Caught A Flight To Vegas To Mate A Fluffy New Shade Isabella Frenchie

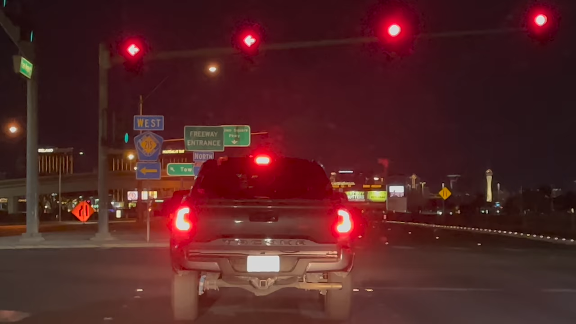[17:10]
Coming into Vegas, y'all You already know Vegas You can lit up, shorty On me Let's get a close-up view of the light
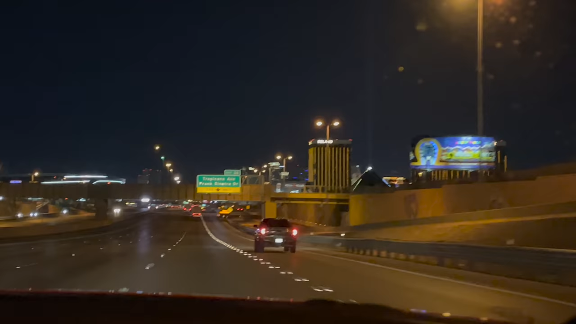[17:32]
What am I moving, baby? Action Cali right there Arizona right there And it's like a big city I would like to put like a restaurant down there You know what I mean?
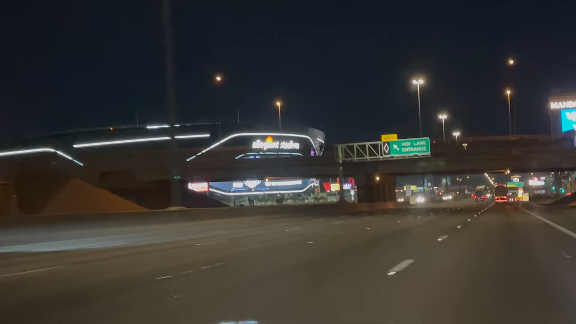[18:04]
Oh, it's the Raiders right there
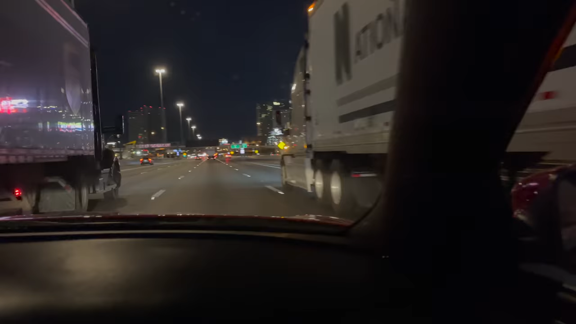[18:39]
man, girl That's the Strip Busk right now Bang I'm gonna use it here.
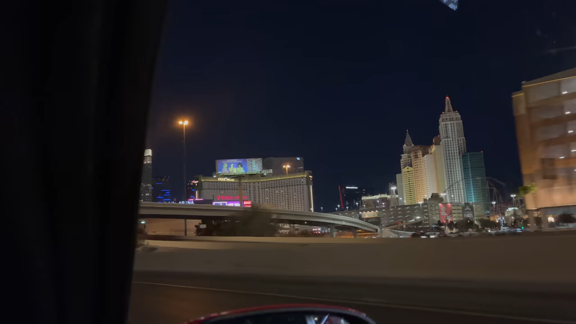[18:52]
Are you?
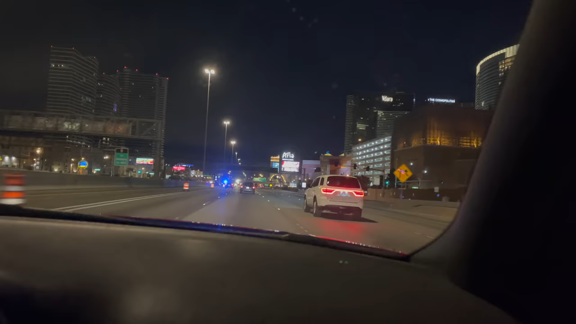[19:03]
You're me. All these over there chillin' like a villain, there's some destruction goin' on. That's the Bellagio that just affects Bussin too. He stayed in now. My favorite one to stay in is the Cosmo.
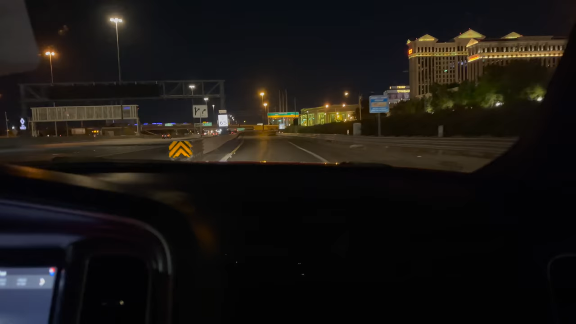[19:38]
The Mirage. Stayed in the Mirage, fake Deeson.
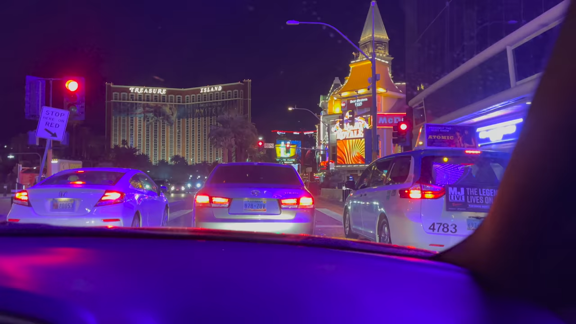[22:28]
Treasure Island guys That's a good Oh Man